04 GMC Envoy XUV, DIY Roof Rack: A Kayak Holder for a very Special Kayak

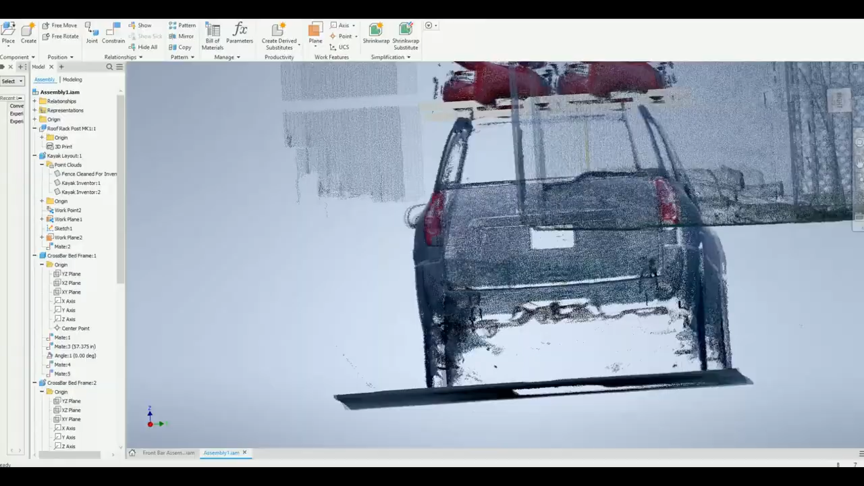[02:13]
I then got a rough idea of spacing using real-world dimensions, and then I kind of propped up
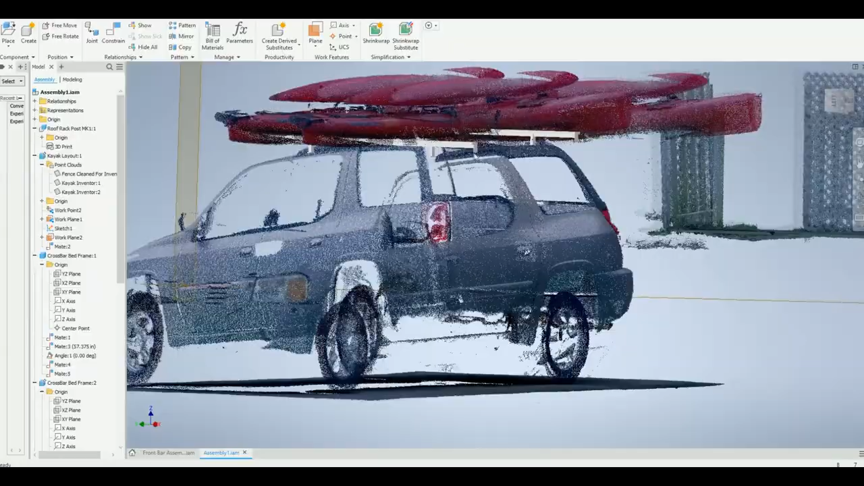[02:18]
this kind of like a mock-up of what I wanted.
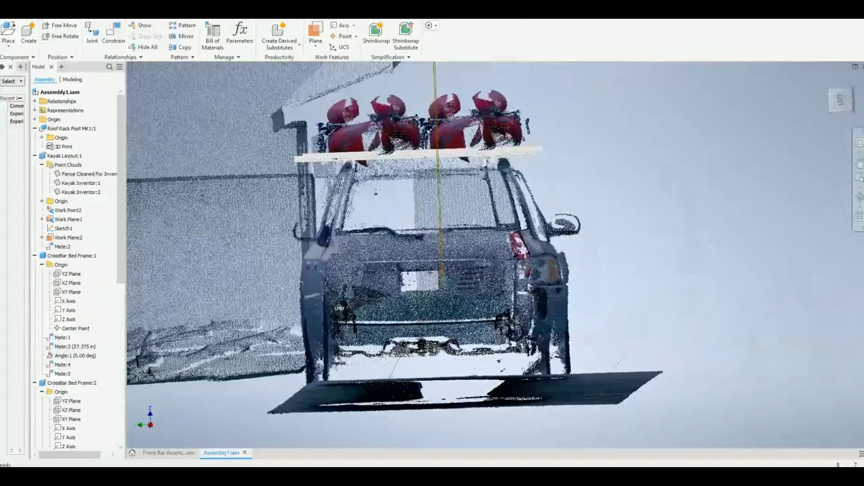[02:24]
And that was mostly to see, you know, what would this look like up here, and just to kind of get a general idea of what that's going to look like going down the road.
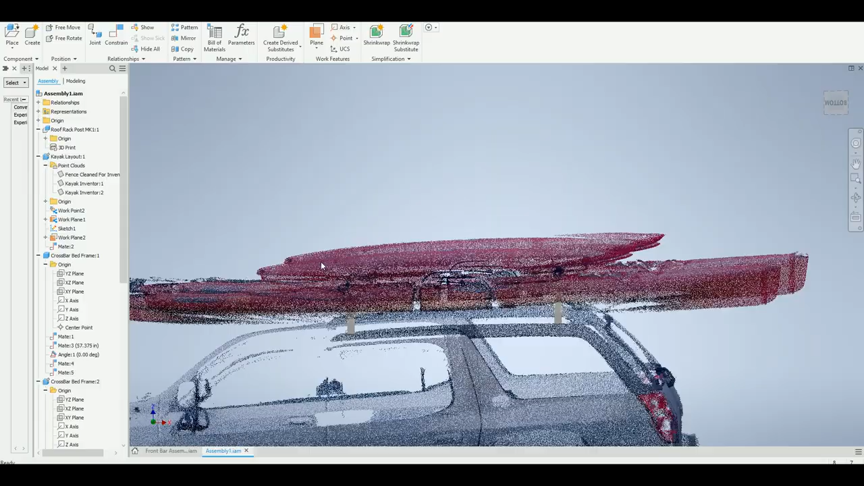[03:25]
and you can see that in the actual assembly here.